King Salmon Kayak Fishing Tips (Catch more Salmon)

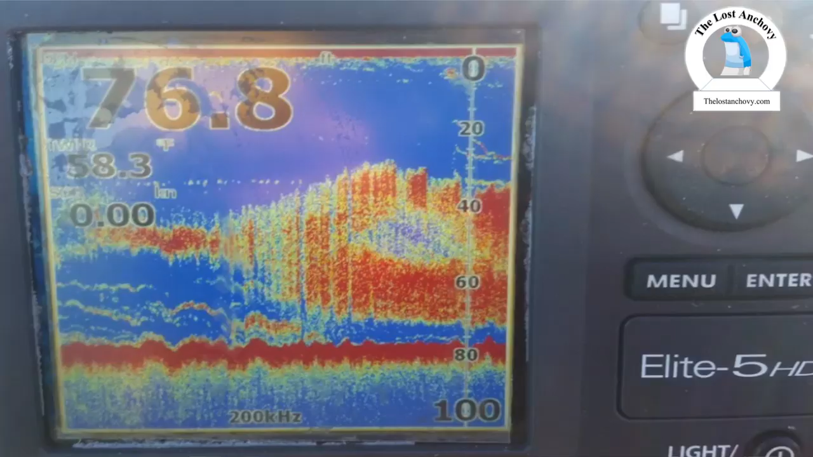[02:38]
On screen: water 58.3°F
harassed and it's kind of being broken apart and you're seeing little arches in between there that's what
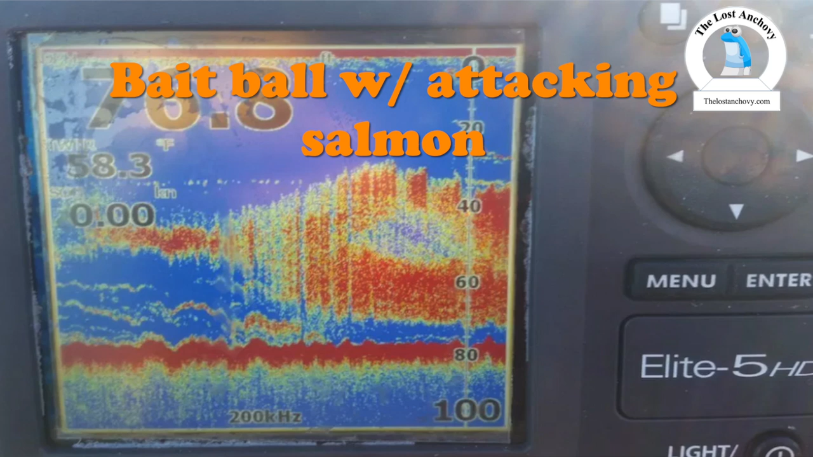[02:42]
you should be looking at and that's what I look for in my in my fish finder diving